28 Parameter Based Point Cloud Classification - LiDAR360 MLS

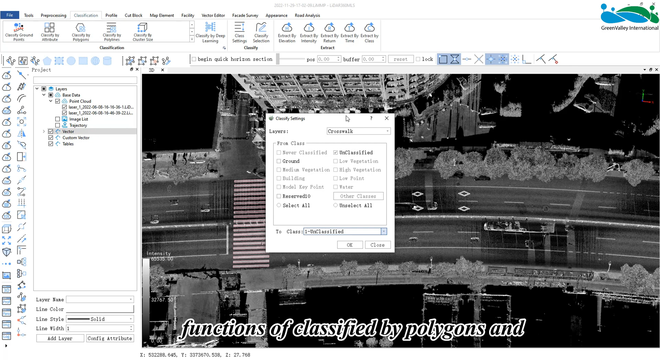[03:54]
Classify by polygons refers to the method of classifying the input category according to a certain vector surface layer, and then mapping the point cloud belonging to this vector surface layer to a certain category.
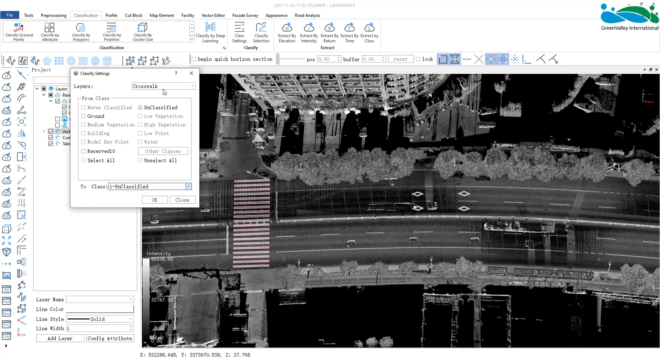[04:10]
For example, here, my zebra crossing is placed in the crosswalk layer, and then we divide the ground points and map the points belonging to the zebra crossing range to category 10, and click OK.
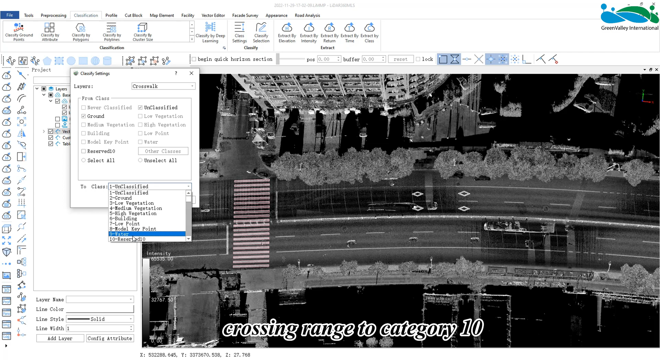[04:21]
At this time, switch to display by classification,
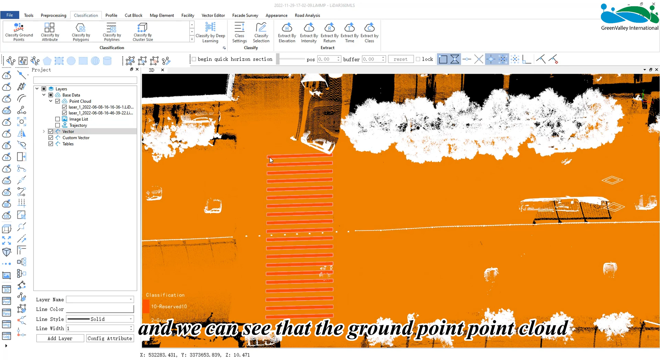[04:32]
and we can see that the ground point point cloud within the range of the zebra crossing vector surface layer is now mapped into a new category.
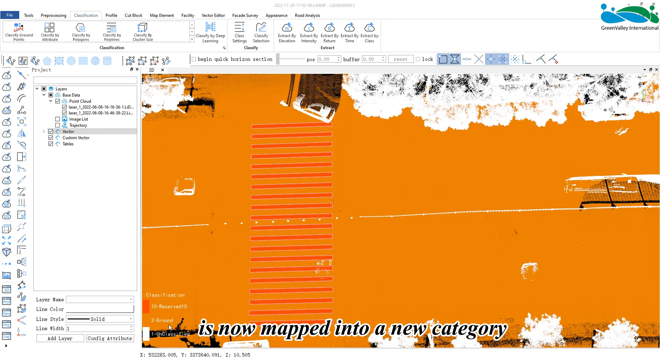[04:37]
In this way,
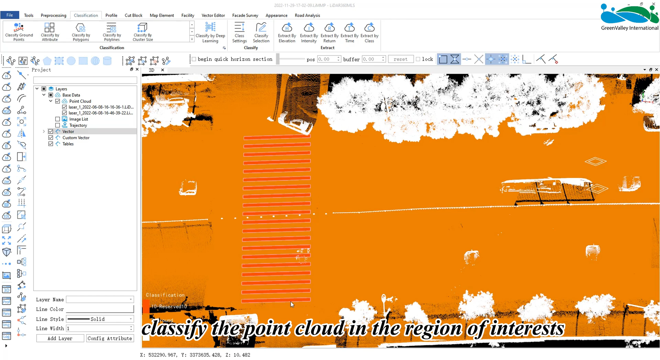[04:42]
we can quickly classify the point cloud in the region of interest based on a vector surface object. Classify by polylines allows the user to map a certain source category into a target
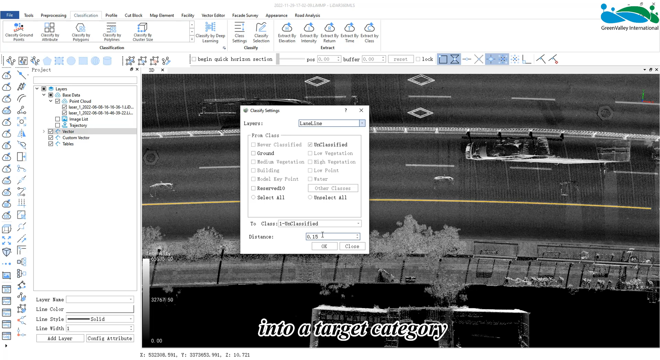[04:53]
category within a buffer range according to a specified linear layer. For example, here, the current linear layer is the lane line layer, and now we can divide the ground points according to this line.
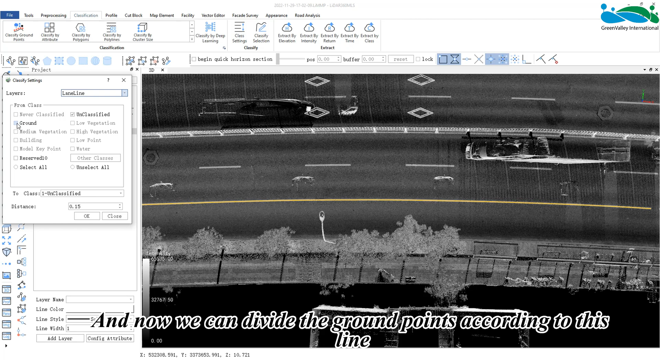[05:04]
The buffer is set to 0.15 meters, which is the exact width of the marked line.
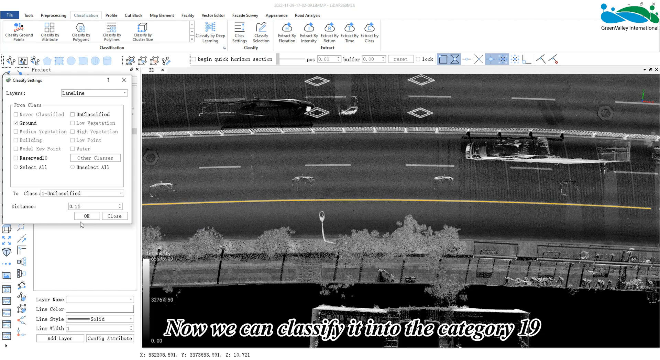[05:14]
Now, we can classify it into category 19, and click OK.
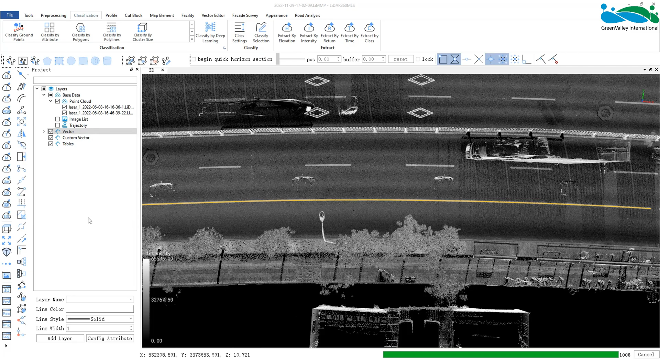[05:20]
At this time, switch to display by category,
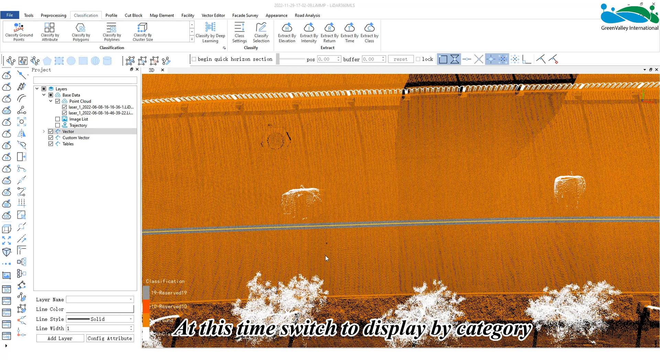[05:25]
and we can see that we've expanded a buffer zone with a width of 0.15
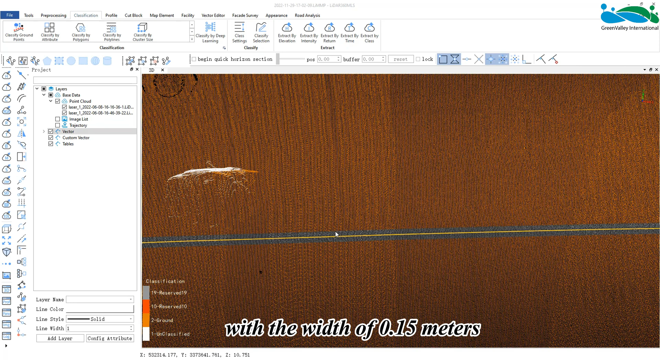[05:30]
meters to the left and the right according to the position of this line.
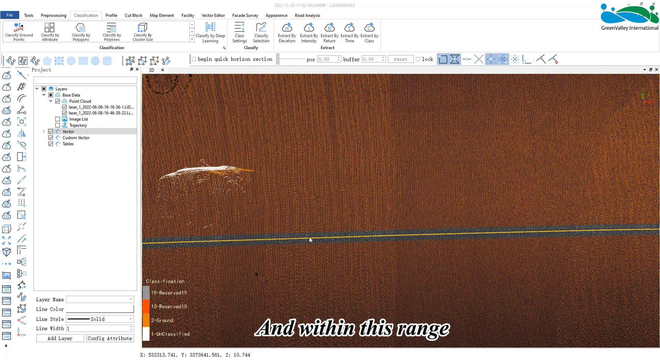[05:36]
And within this range, these point clouds are mapped into another category.
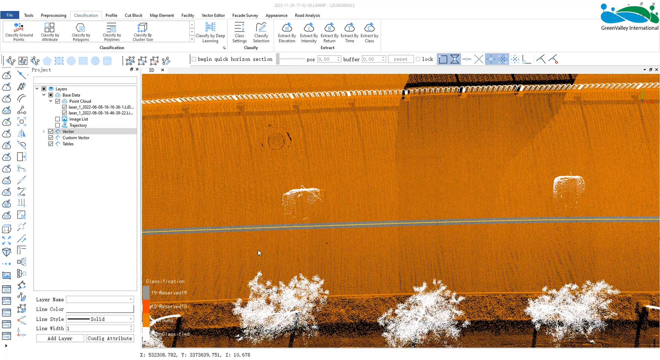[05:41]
Classify by polygon and polyline can be applied to speed up data annotations.
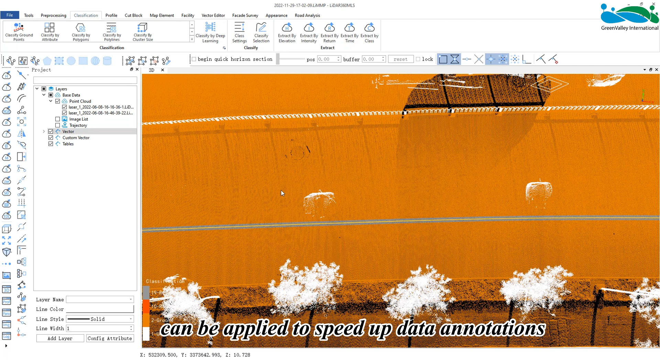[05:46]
Such as when performing a fine classification of ground points,
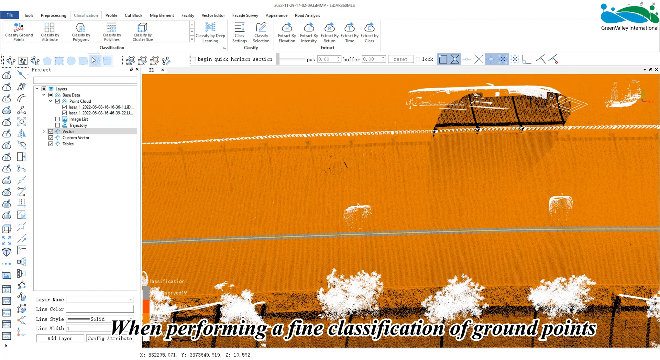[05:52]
we can mark the point cloud according to the vector, and use these marked point clouds as samples for training.
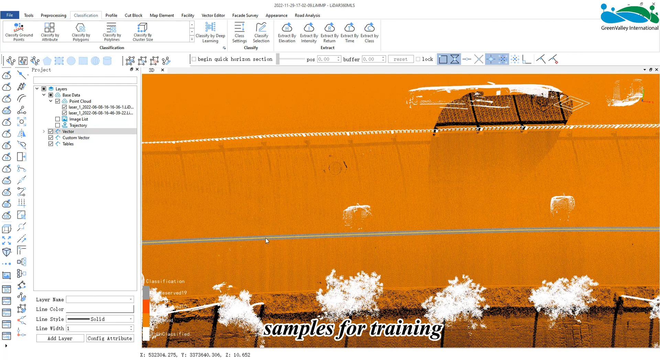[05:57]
Finally, is the classify by cluster size function,
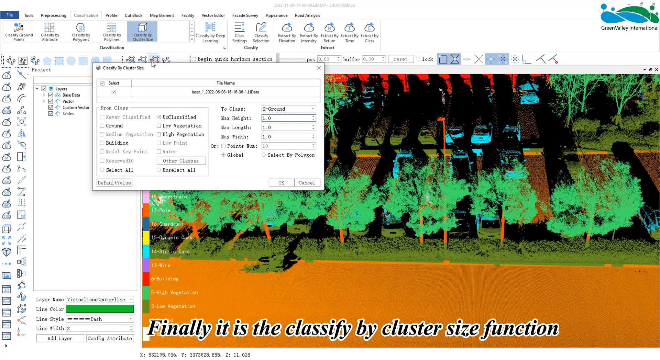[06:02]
which allows the user to cluster the input source category and determine whether
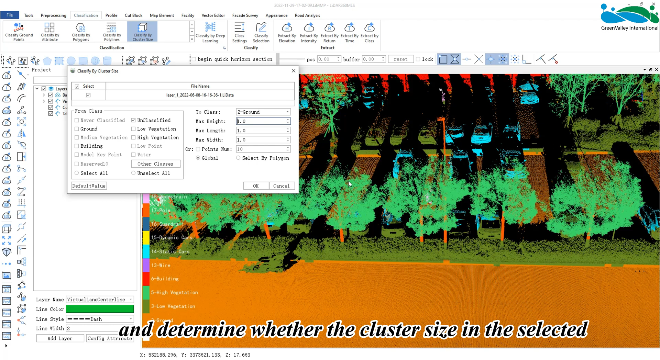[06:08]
the cluster size in the selected area is within the set threshold range.
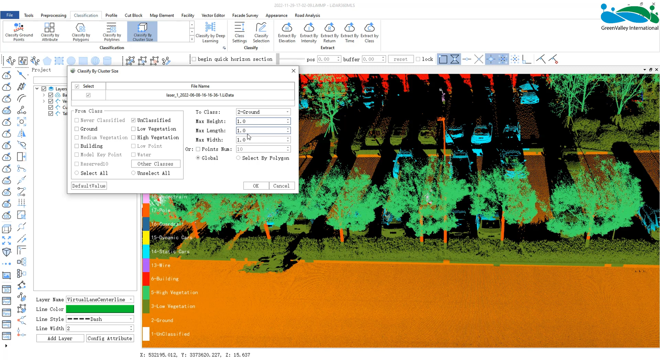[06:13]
This method is more suitable for use if certain data is misclassified after deep learning,
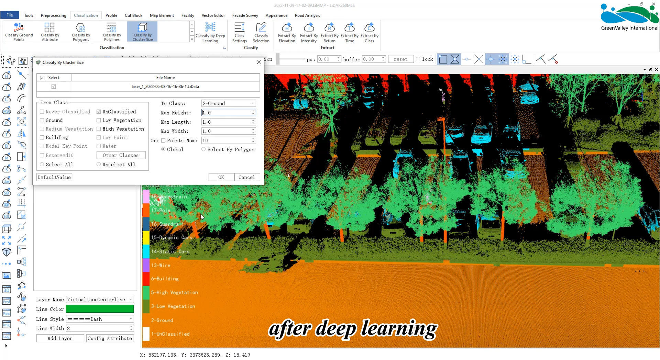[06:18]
such as tree trunks, which may be misclassified into the category of pole and can be corrected quickly.
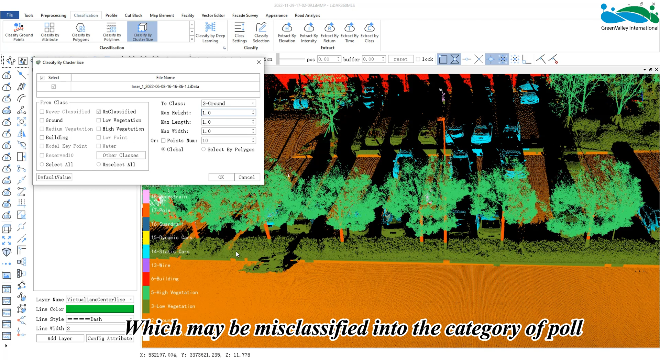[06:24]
Here is a demonstration of the classify by cluster function after deep learning. In this example, there are some misclassified tree trunks.
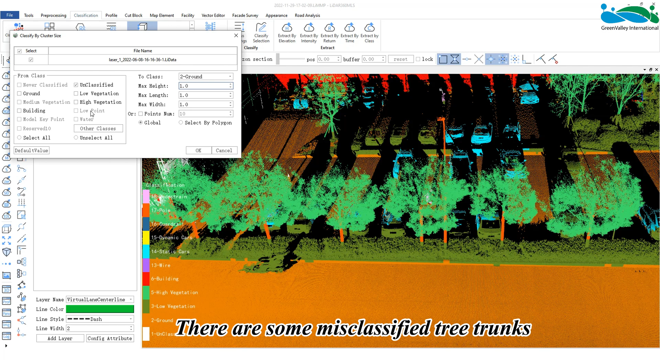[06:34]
First, we need to change the set source category from rod to tree.
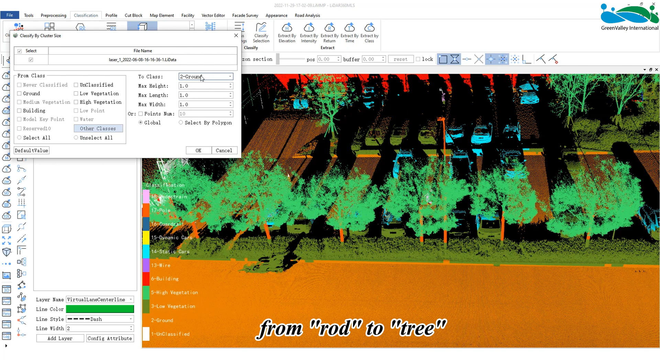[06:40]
Then, set a maximum length, width and height.
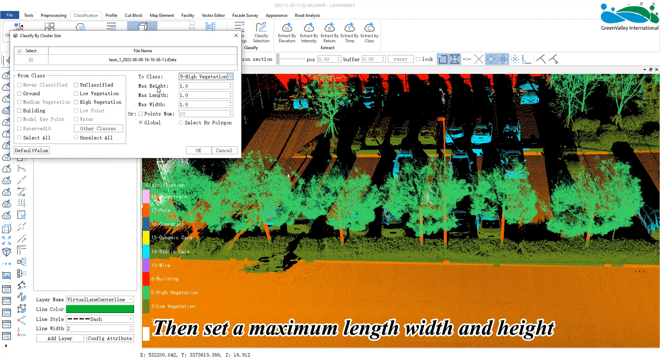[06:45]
This refers to the length, width and height of each cluster after performing the classify by cluster function.
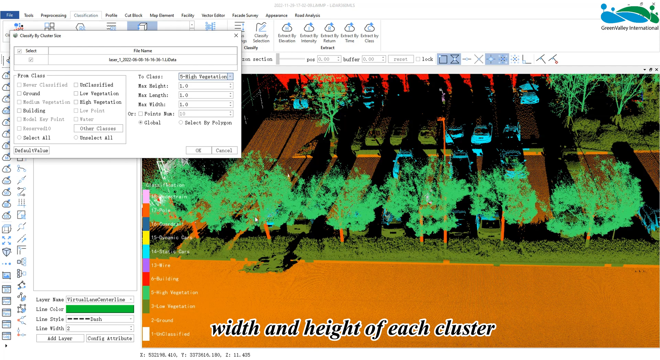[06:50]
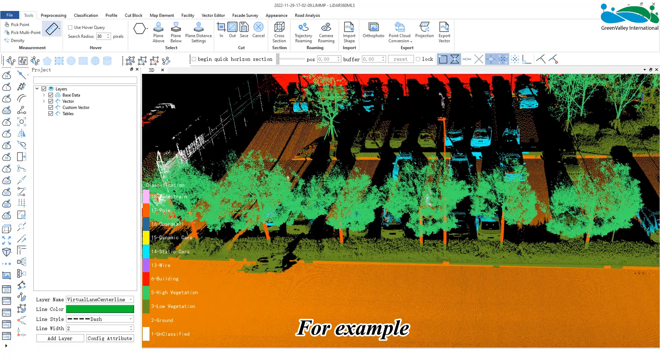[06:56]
For example, we can roughly measure the height of the pole before performing the cluster function,